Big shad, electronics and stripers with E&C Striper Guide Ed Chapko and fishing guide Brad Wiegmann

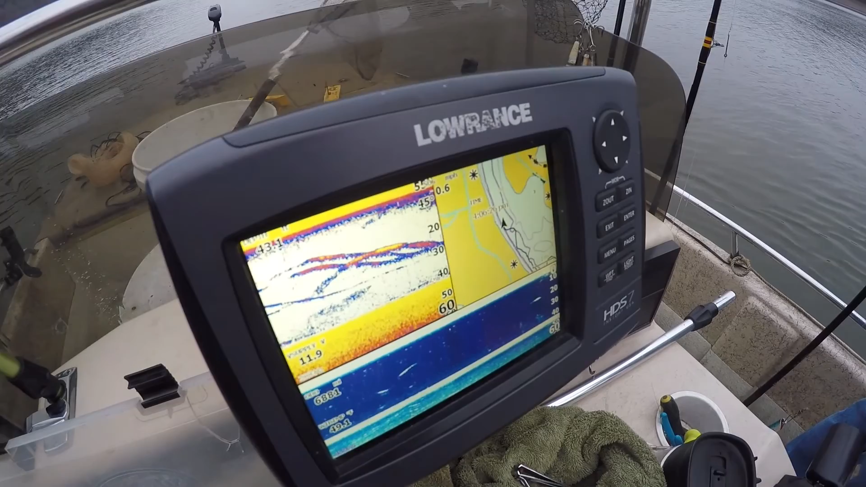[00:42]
one okay so do you like hanging around shad or do you like hanging around fish which one do you try and find when you go fishing
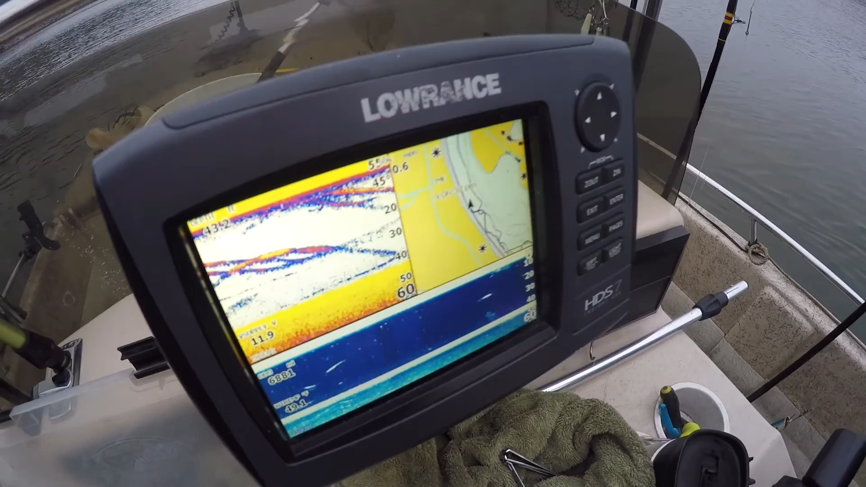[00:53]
yes sir the shad is the main thing so where the shad are that's where the striper is going to show up well it's a good place to start so and how do you usually set your unit up this way right here